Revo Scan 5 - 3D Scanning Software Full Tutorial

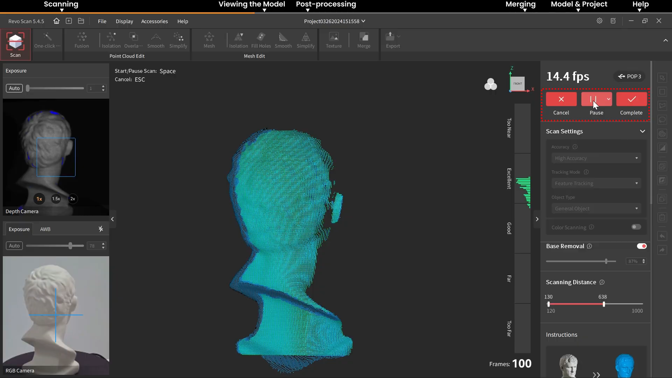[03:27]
Click it again if you need to pause the scan. If you are unsatisfied with the current scan, click Cancel to remove all scan data.
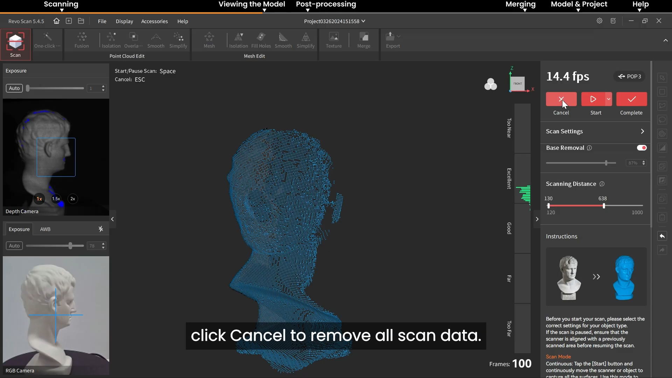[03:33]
Click Finish when the scan is completed. To toggle the model's color on or off, use the Color Display button in the upper right corner of the main view.
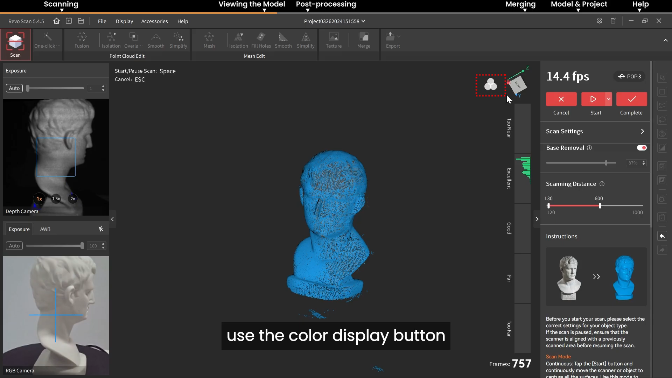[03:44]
Clicking and dragging the 3D coordinates next to it allows you to adjust the viewing angle.
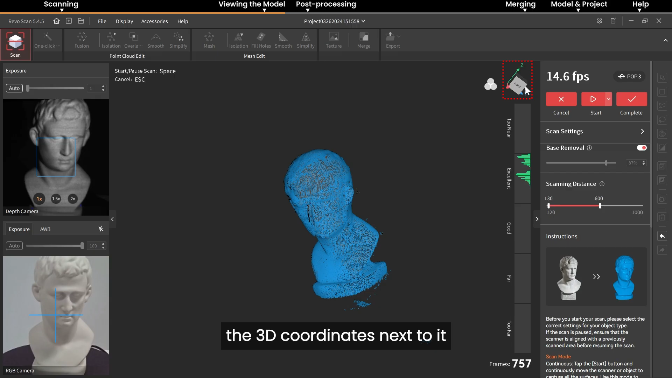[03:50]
Go to the display in the menu bar to change the view settings.
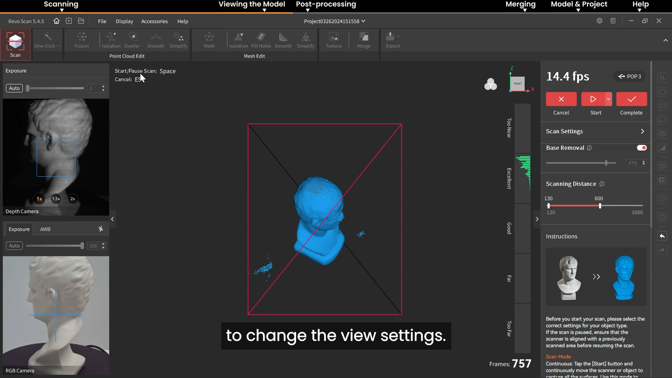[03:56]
You can select one of the following options if needed, orthographic view, show bounding boxes,
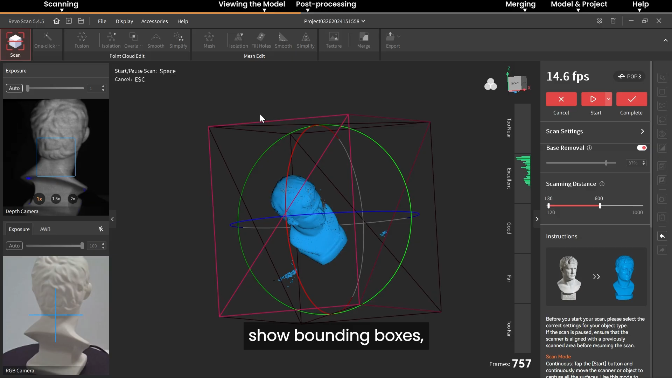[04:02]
show rotational ball, switch model material properties, or more.
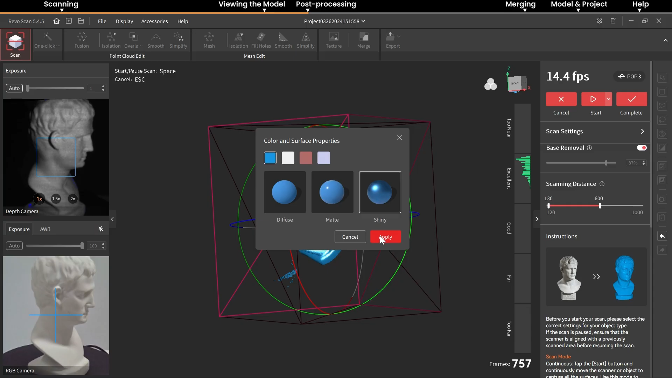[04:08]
After the scan is complete,
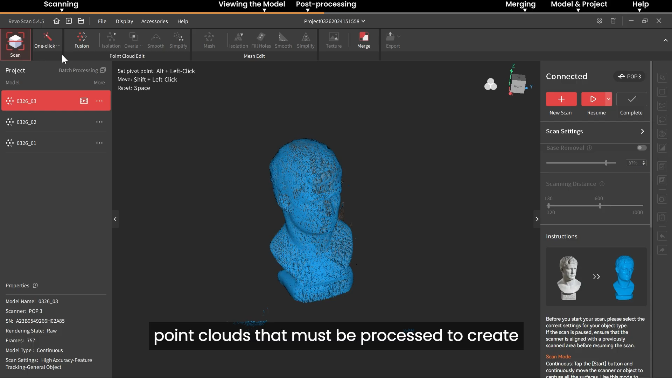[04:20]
you'll have a collection of point clouds that must be processed to create the final 3D model. You can choose between one-click or manual editing.
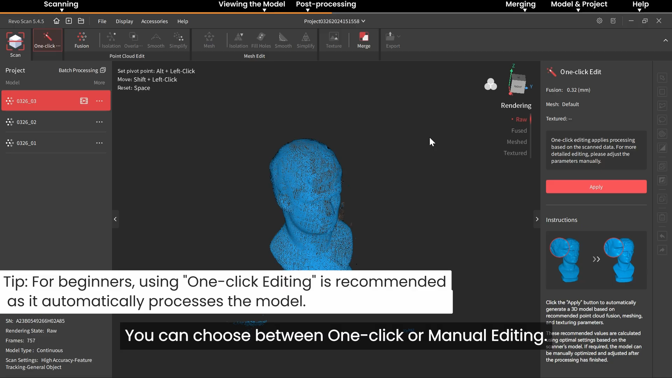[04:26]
If you choose manual editing,
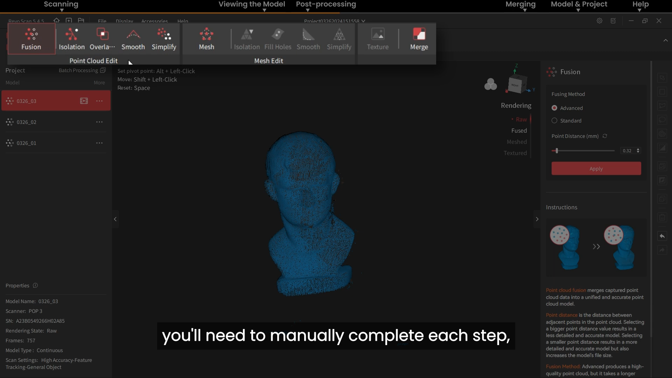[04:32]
you'll need to manually complete each step, such as fusion, meshing, and texture mapping. Firstly, perform fusion.
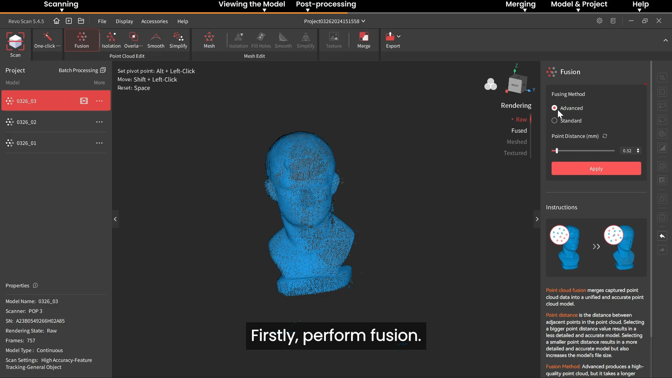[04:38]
You can select either advanced or standard fusion methods.
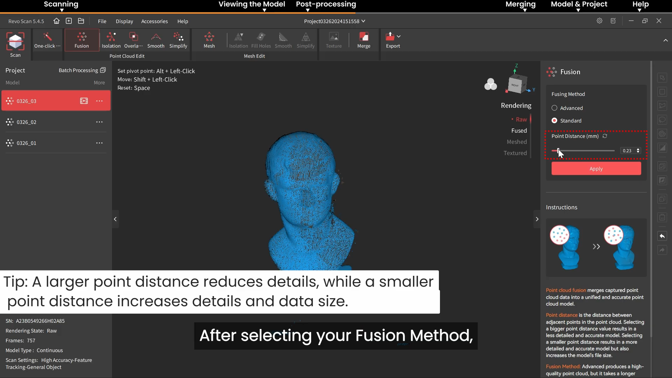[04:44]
After selecting your fusion method, adjust the point distance. Once everything is set, click Apply to perform fusion.
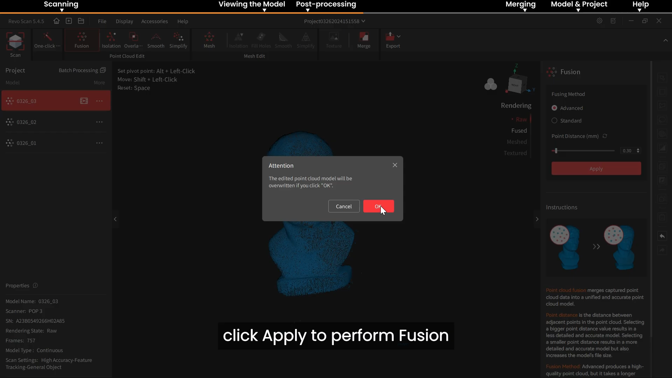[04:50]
You can stop the process by clicking Cancel. After Fusion, you can use the fusion editing tools to further refine the point cloud.
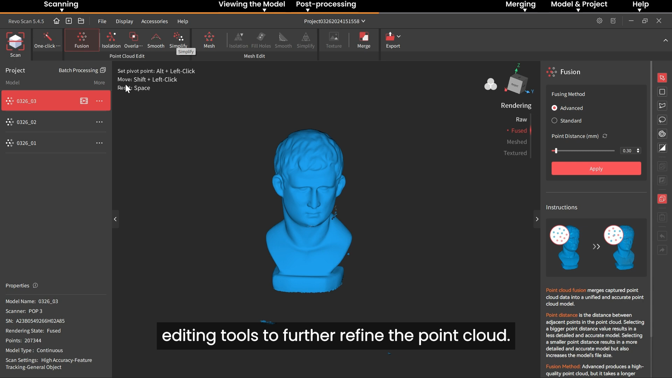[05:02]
To remove isolated data, select the Isolation tool, click Detect,
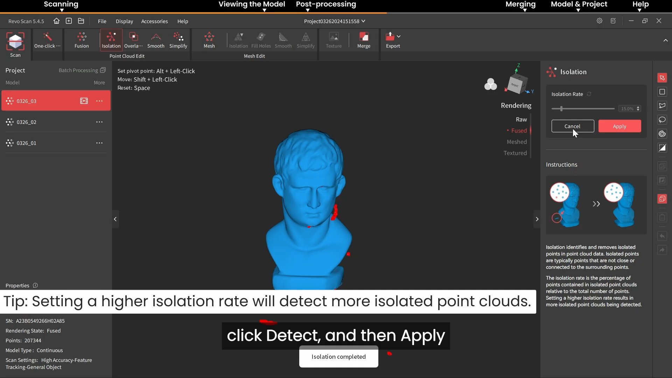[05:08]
and then apply to remove isolated point cloud data separated from the main object.
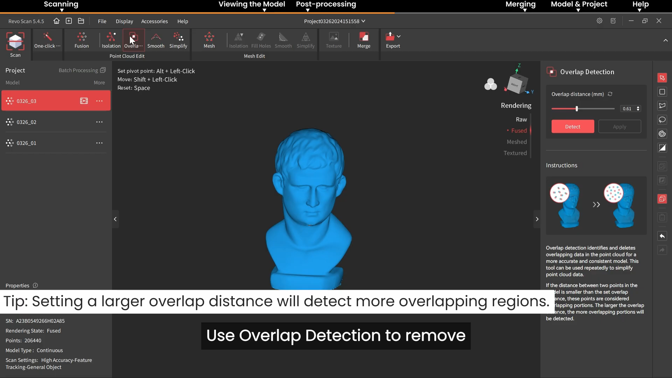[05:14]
Use overlap detection to remove overlapping and unnecessary data in the point cloud.